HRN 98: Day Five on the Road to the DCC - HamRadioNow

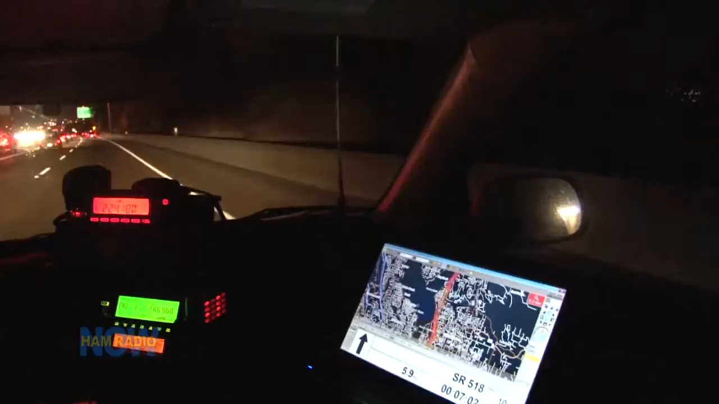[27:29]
well i don't think i'm going to see a spectacular skyline any place it's all tree-lined here i can't see a spectacular anything best i can show you is urban traffic and i'm just a couple miles from the destination this has been a long trip end of day five from raleigh north carolina to seattle washington oh there's a bit of a valley